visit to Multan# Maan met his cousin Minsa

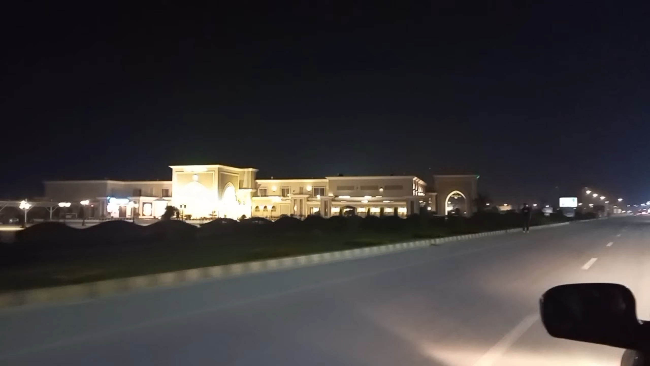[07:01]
ये वहाँ पे बिल्कुल एंट्रेंस में है दी एरेना और फूड कोर्ट है। यहाँ का अभी तक हमने विज़िट नहीं किया, लेकिन एज़ अ होल यहाँ बड़े मज़े की वाइब्स आती हैं।